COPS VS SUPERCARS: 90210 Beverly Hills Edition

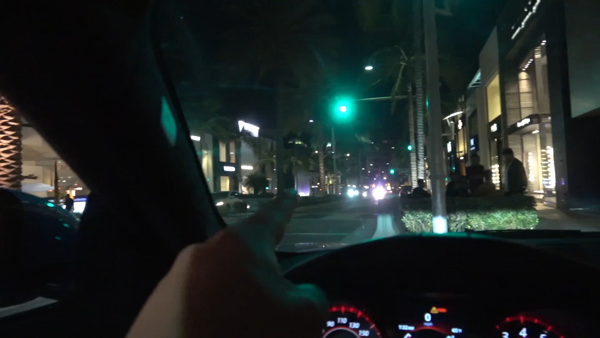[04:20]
And then there's a cop up there that's just kind of like making sure no one's doing pulls or anything.
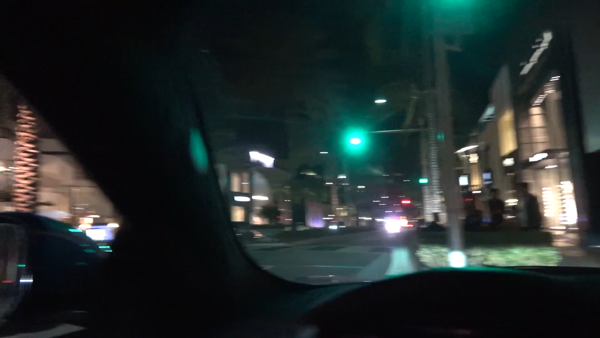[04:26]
So, oh man, we got to get out of here. I'm going to get pulled over, I bet.
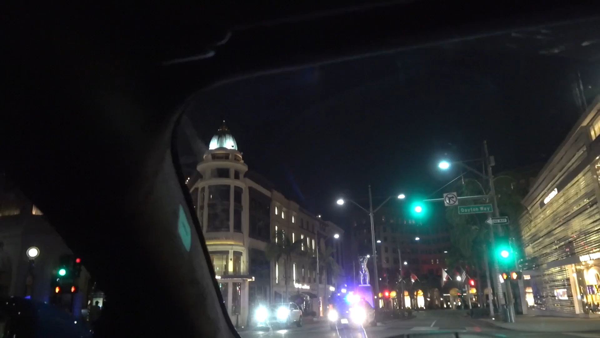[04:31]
Check this guy out. He's just chilling. Yikes.
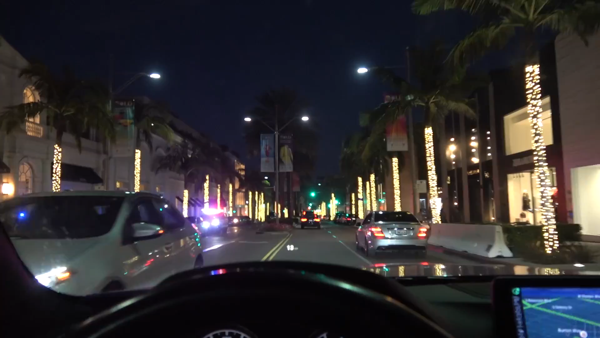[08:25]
The police are cracking down on the F boys.
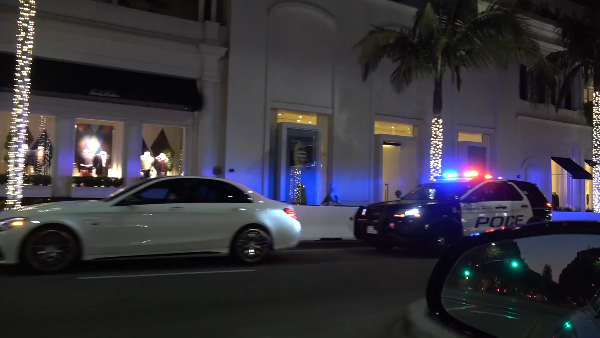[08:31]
Damn. Dude, they're like enforcing. Oh, he's looking straight at me.
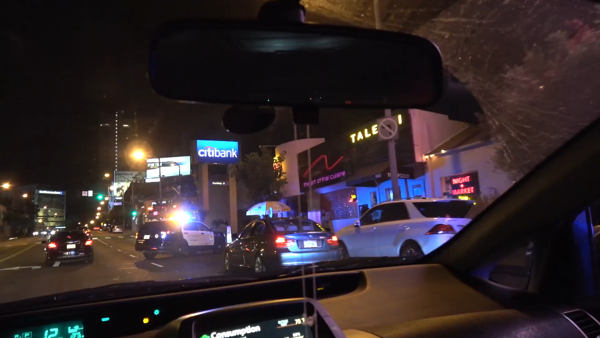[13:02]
All right. There's literally 1, 2, 3, 4.
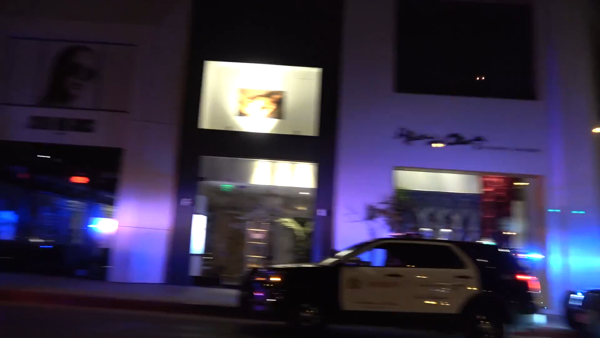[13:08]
What?
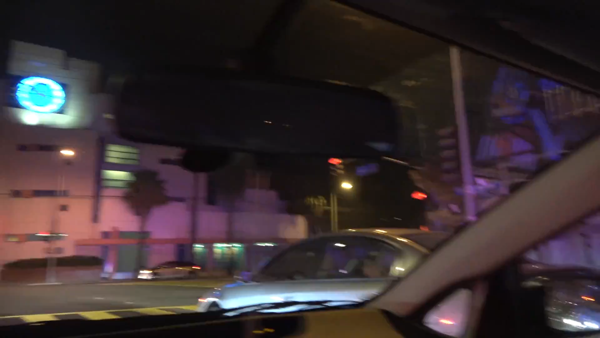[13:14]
Lights and sirens.
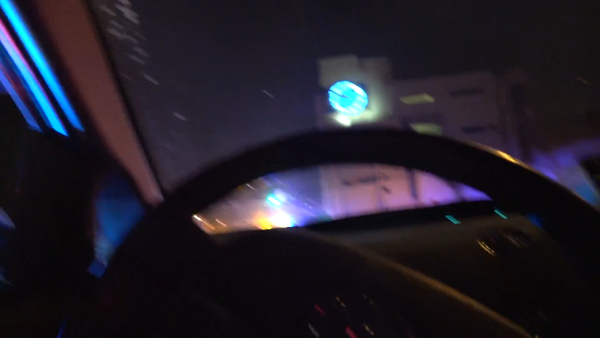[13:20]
What? Yeah, go get him! Yes! Couldn't have. What? Whoa! Go! Oh my God. Are they going towards that bus there or like? Yeah, another one. No, sorry, buddy. No, holy. It. Oh, Jesus.